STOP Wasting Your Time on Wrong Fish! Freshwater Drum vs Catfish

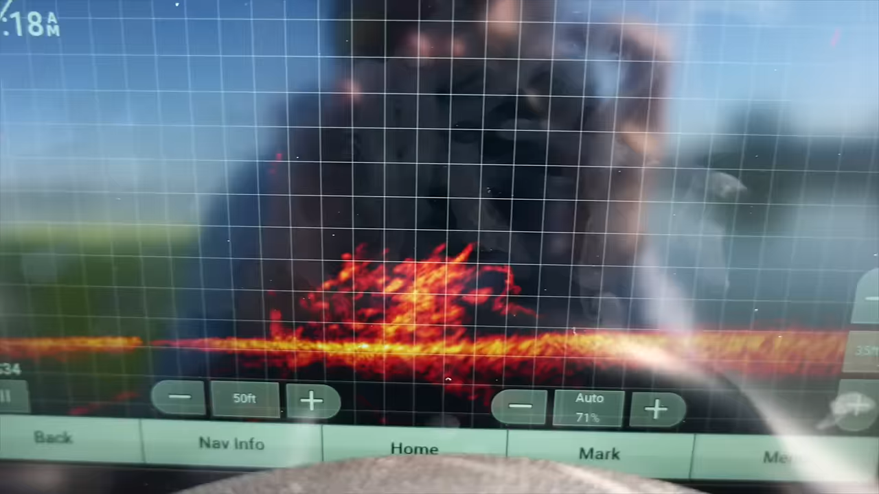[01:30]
is a little deeper. You know, it's 30 foot right here, and
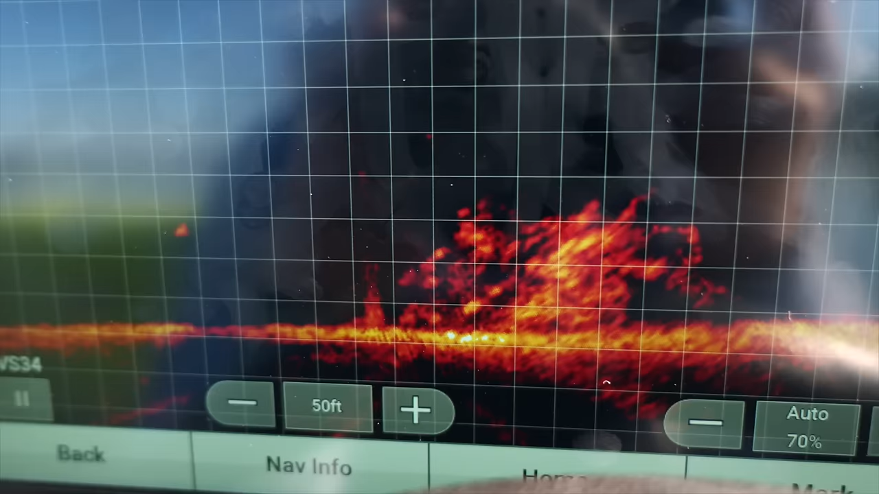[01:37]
there's not a whole lot of bait like right around the fish, but there's a lot of bait in this creek area.
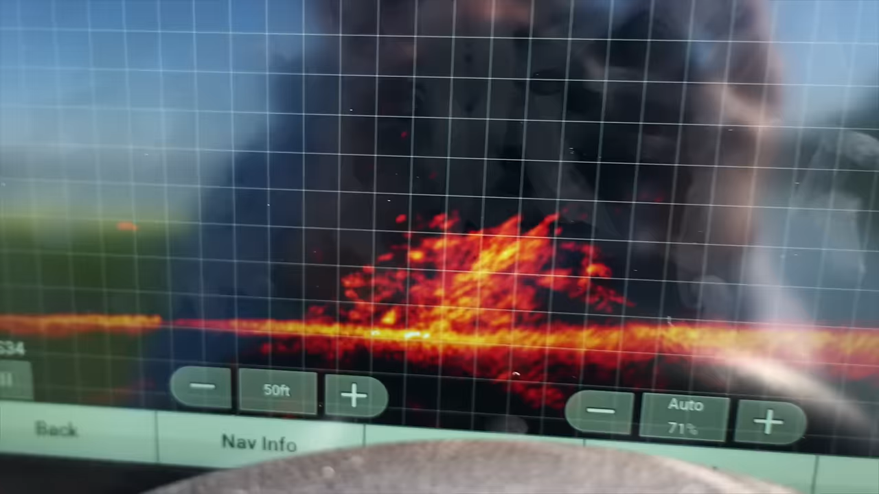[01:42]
And we are going to deploy the bumping bug into the minutiae here.
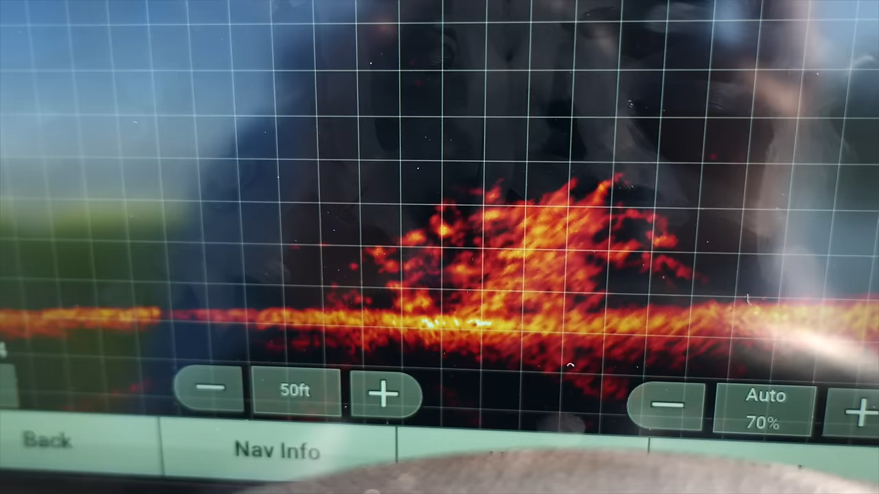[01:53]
See what happens, eh? Using an 1/8 ounce crappie jig right here.
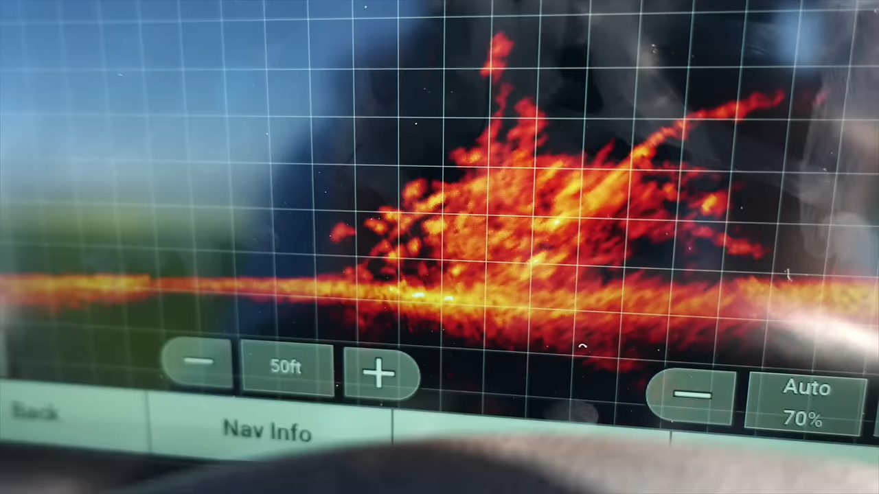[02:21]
Got him. That's a good one. That's a big one, Jerry.
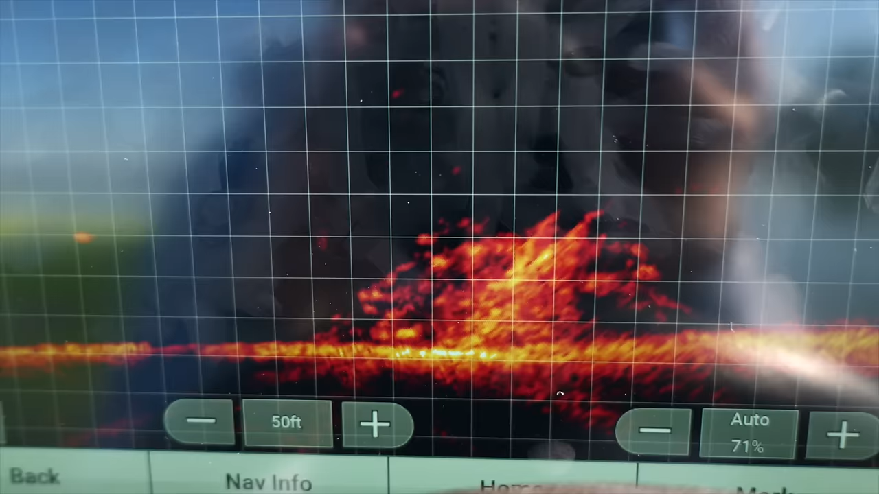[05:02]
Try to get a crappie off this stump. Get a few of these juicy bad boys.
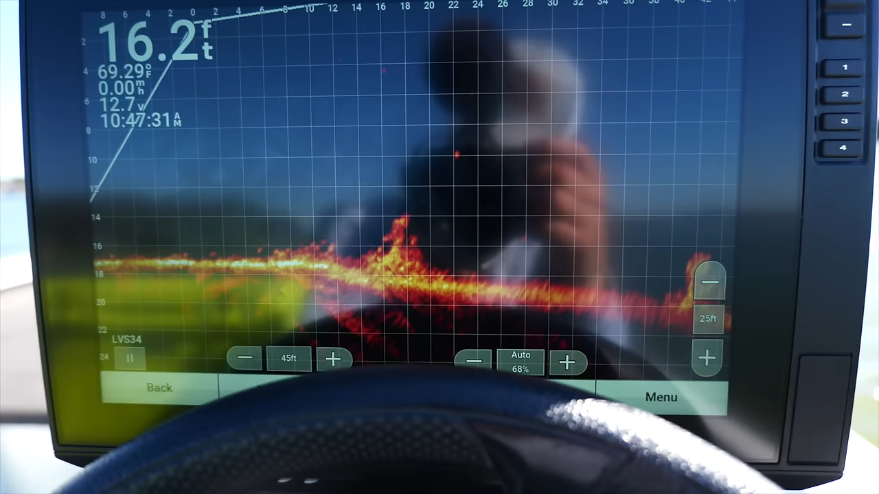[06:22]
On screen: depth 16.2 ft
And usually if I see a stump like this,
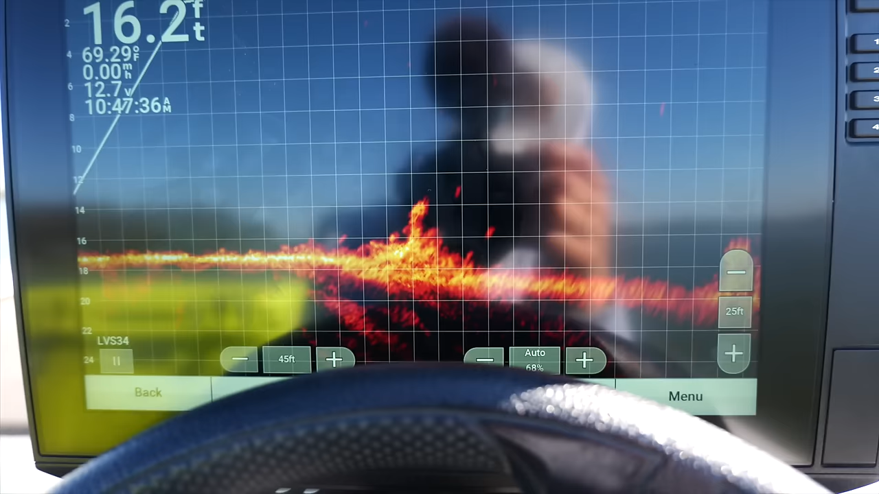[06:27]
On screen: depth 16.2 ft
it's a big bass or big crappie house.
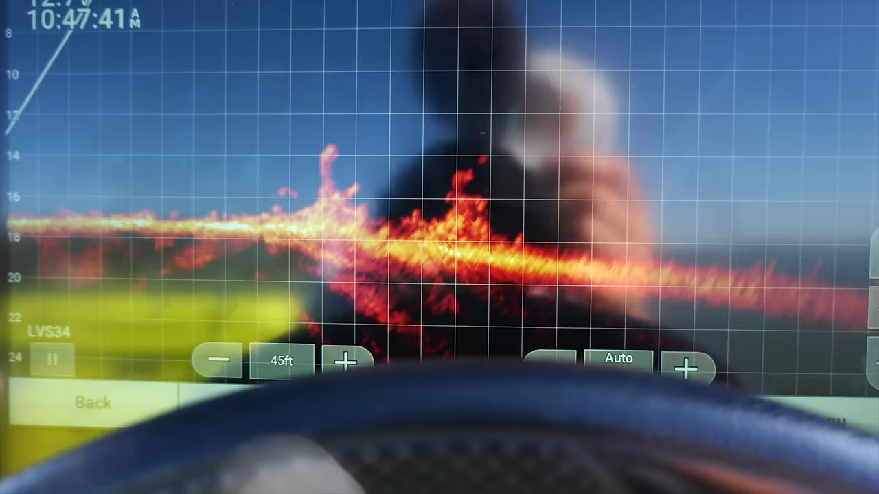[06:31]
Like there's not going to be that many fish on it, but there might be one big old crappie or one big old bass. Oh my gosh. And I've already had a couple of crappie bites, like they just kind of didn't get it.
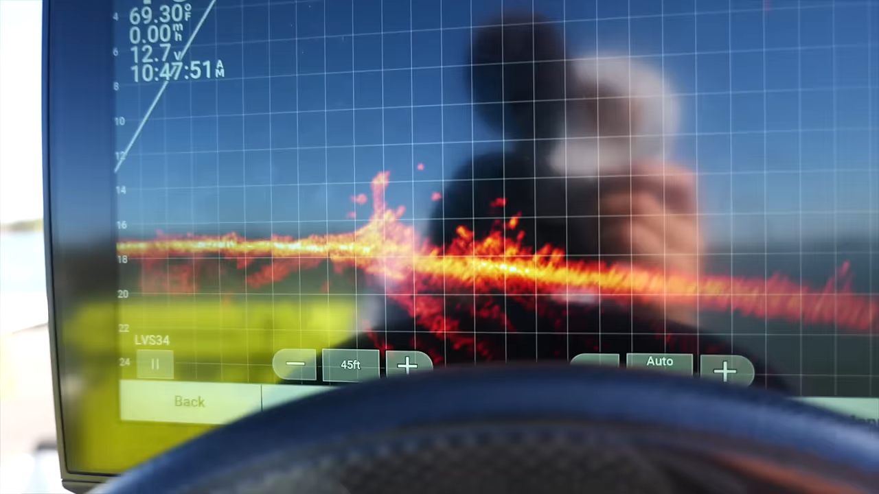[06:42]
On screen: water 69.30°F
So I'm super excited right here to be looking at the screen. I've been trying to catch a 3-pound crappie for years,
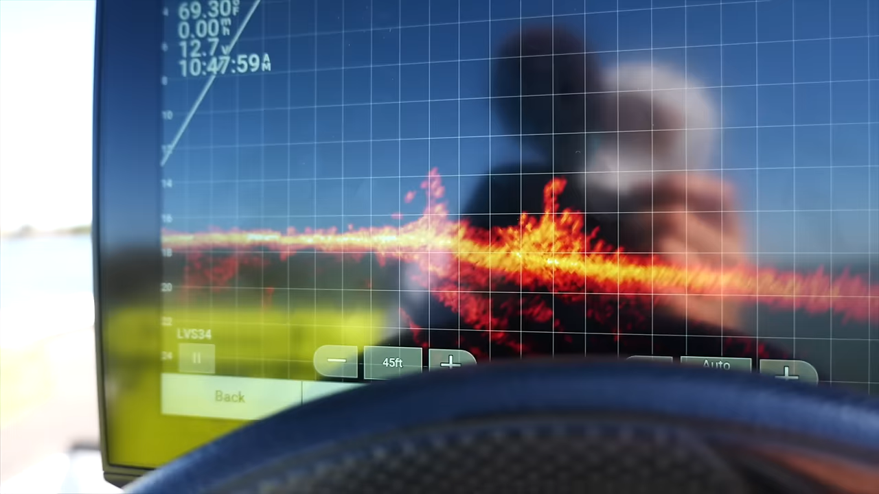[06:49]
and I'm seeing these fish come out and they look at it and they go back, and I'm so amped.
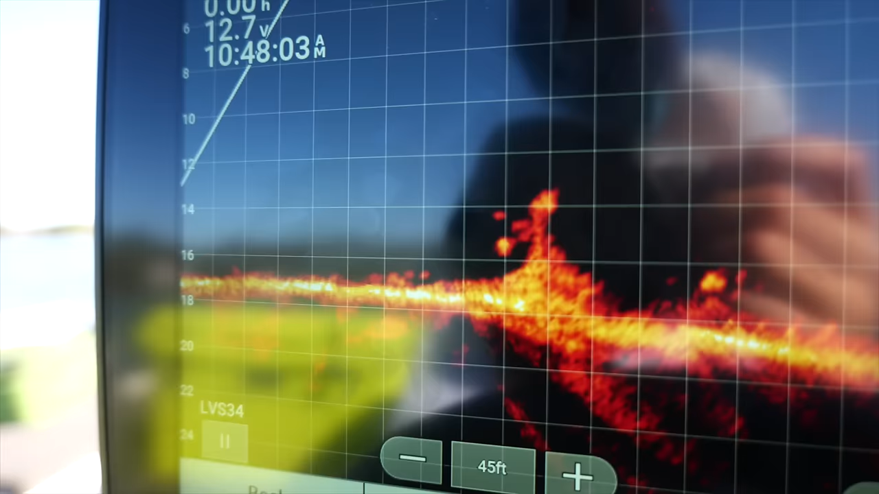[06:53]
But what happens next is it's pretty wild.